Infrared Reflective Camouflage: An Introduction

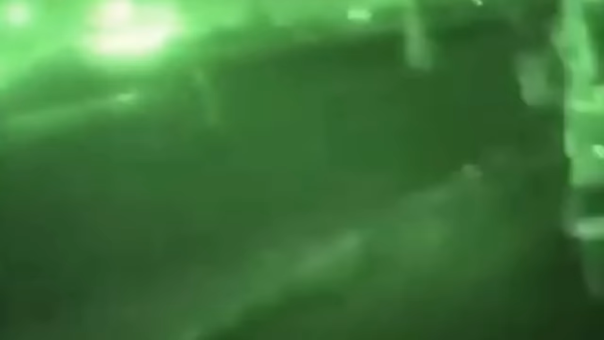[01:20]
IRR compliant fabrics retain their patterns when viewed at night under night vision devices.
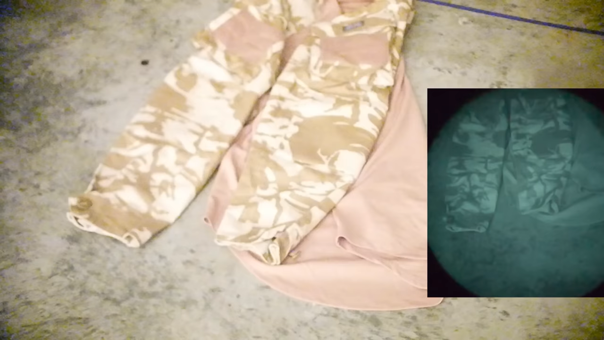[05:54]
So to set up the scenario, the main camera we're going to be using here is a Psionix Aurora color night vision camera. That's going to be the main view, and then off to the side on the right side of your screen is an L3 white phosphor PVS-14. And the reason that we're doing this dual camera setup is because traditional night vision tubes, analog night vision tubes, both white phosphor and the regular green ones, they're far more forgiving when it comes to IRR compatibility. You might find that some of these fabrics look a lot different under a normal night vision tube, but when it comes to other kinds of sensors,
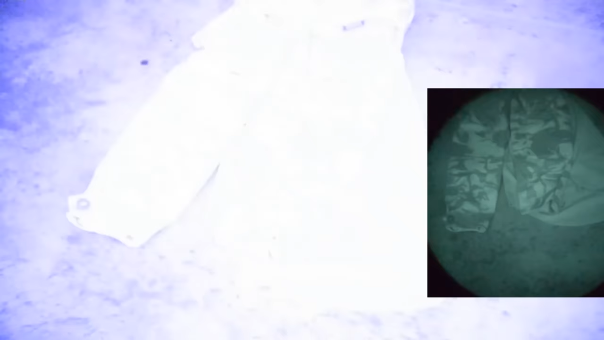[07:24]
So just keep that in mind, is that it's going to change the way things look a little bit, right? So just keep that in perspective. So we're doing things a little bit out of order. Up first, we have the British Combat Top in Desert DPM. This one looks pretty good underneath both the normal night vision and with the IR illuminator turned on.
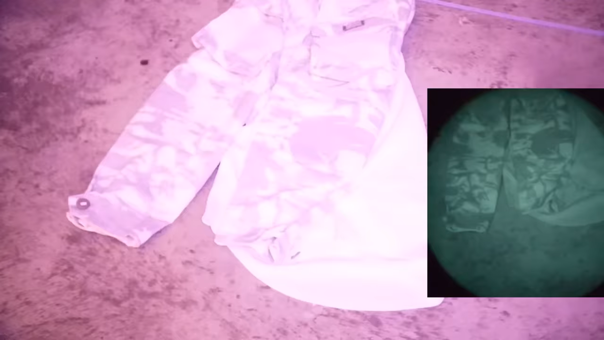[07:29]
As you see with the Aurora camera, the dye retains its color. It retains its, maybe not its color, but you can actually still see the pattern, right? So even with the IR illuminator turned on both the Aurora camera and the PVS-14, you can obviously see that it still works. So this is what we would consider the basic benchmark for most military uniforms with regards to IR compliance.
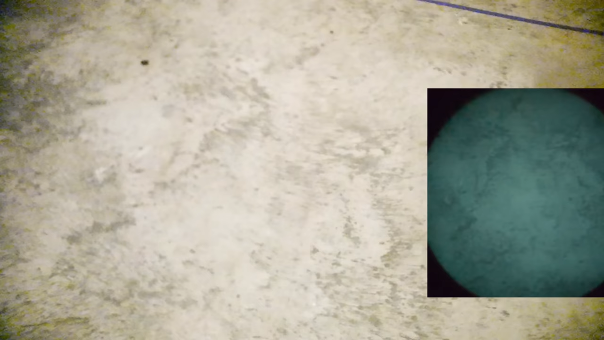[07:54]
Up next are the sort of knockoff snow pants. And as you can see, underneath the Aurora and the PVS-14,
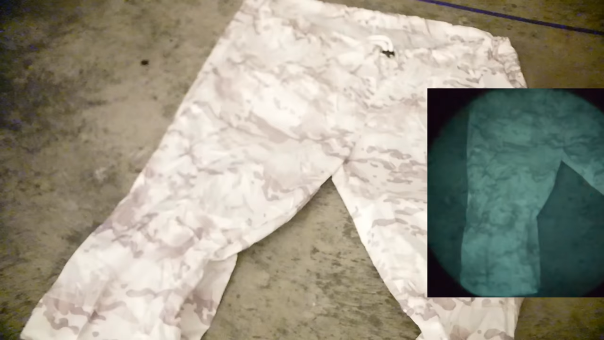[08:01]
it looks normal until you click on the IR illuminator. The IR illuminator kind of highlights that this fabric is most certainly not, the dyes in this fabric are not IRR compliant. The color washes out. Now again, on the PVS-14, the IR illuminator does not really wash out the colors too much. So this is kind of one of those in between. It's not really obvious that it's not IRR compliant, but you can definitely tell that an IR source, an infrared light source, is going to change the way this fabric looks.
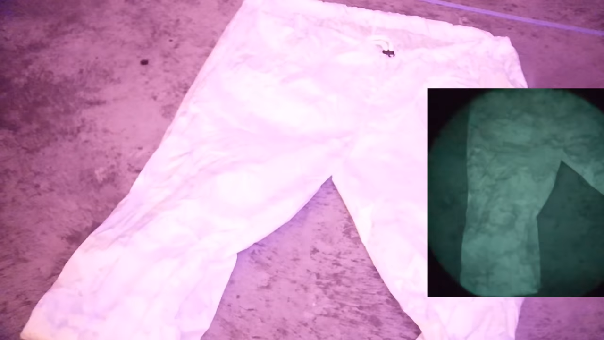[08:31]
Now again, for a snow camouflage, is it really necessary to have IRR compliant fabric? I don't know, that's really up to you, but in a snow environment, I probably wouldn't mind this too much.
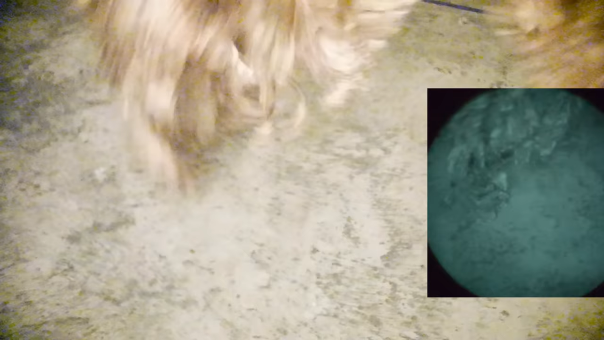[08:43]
Either way, it's kind of interesting to note. And up next are, of course, the Ghost hoodies, both the green and the brown.
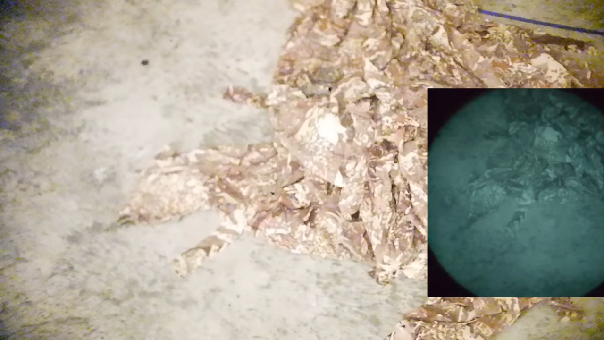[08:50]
Now, again, like I mentioned, the Ghost hoodie is very heavily marketed as being IRR compliant.
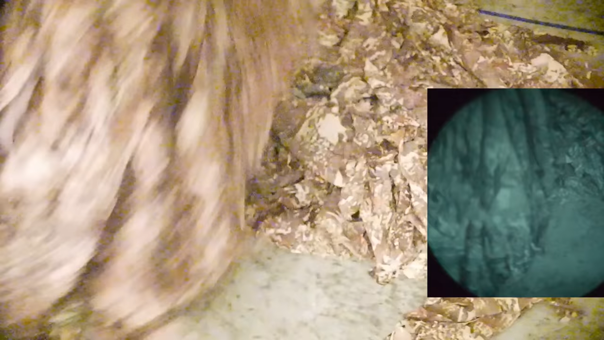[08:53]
So it is no surprise to find out that even
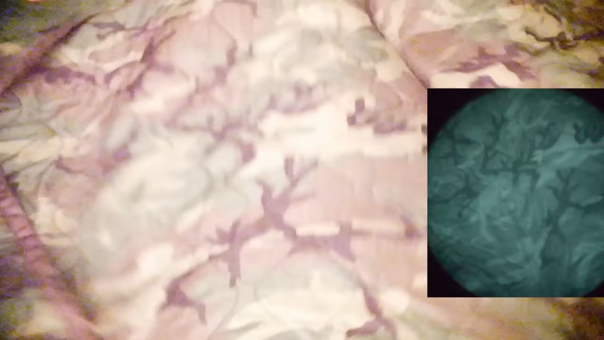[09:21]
And up next is Old Faithful, the official U.S. military poncho liner. Again, under normal conditions, it looks fine, but when you turn on the IR illuminator, you can clearly see that this is not IRR compliant. Now, this is one of those interesting cases because if you mess around with it a little bit, like I'm doing here, and trying to get it to work, if you try to be as generous as possible,
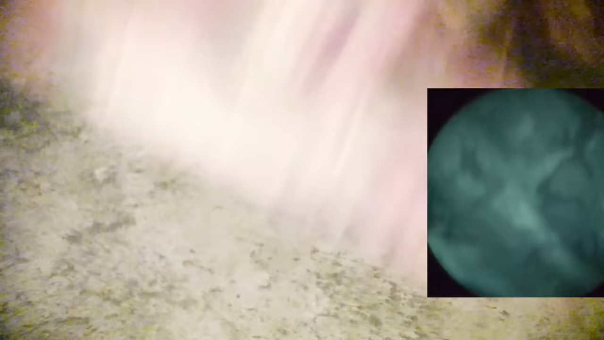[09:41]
you can clearly see that it might be the actual fabric and not the dye, because there is a, almost like on the PVS-14 side, side of things, it looks like it gets cloudy because the fabric is what's reflecting. The fabric is actually reflective because it's mostly, of course, made out of plastic, right? The dye used to make this poncho liner might actually be IRR compliant if it's tested in a lab setting, but in the real world, as you can see, it is quite bright.
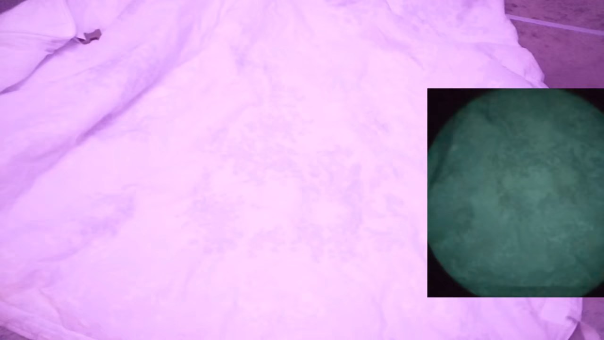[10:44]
Even on the PVS 14 version, it's very much washed out. Now, granted, under the Aurora camera, it's washing out a lot more than I think is accurately representative.
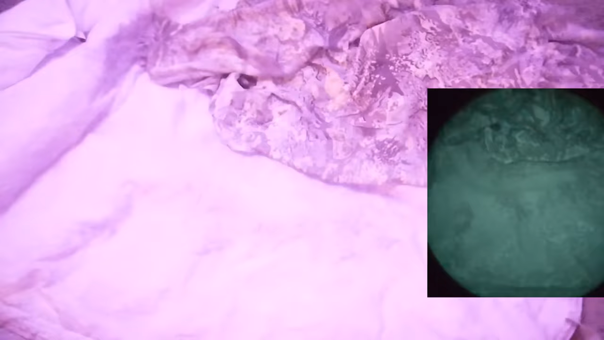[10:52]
And just to prove to you that there's no trickery, here is the Ghost hoodie on top of the Helikon Tex Swagman roll, just to show you what a true IRR compliant
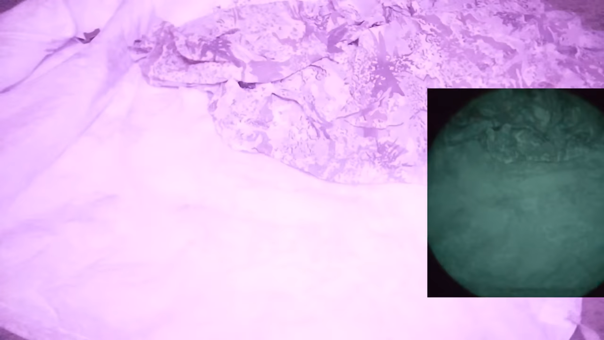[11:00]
dye looks like next to an IRR non-compliant dye.
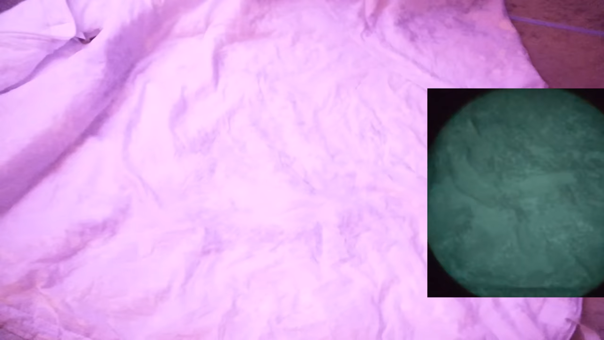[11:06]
The results are quite different, even underneath the PVS 14,